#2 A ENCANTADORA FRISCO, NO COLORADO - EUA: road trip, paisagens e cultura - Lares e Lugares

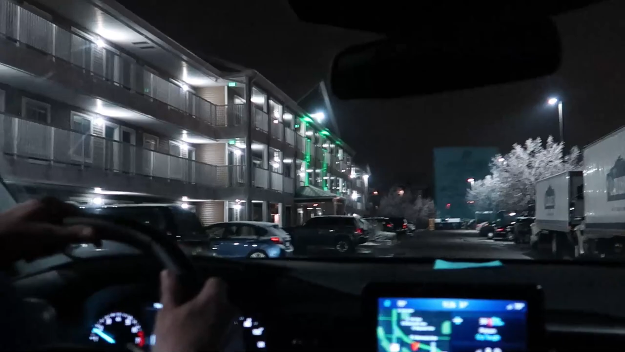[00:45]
Aqui assim não é tão mal, o problema é escada mesmo. Olha as árvores bem winter.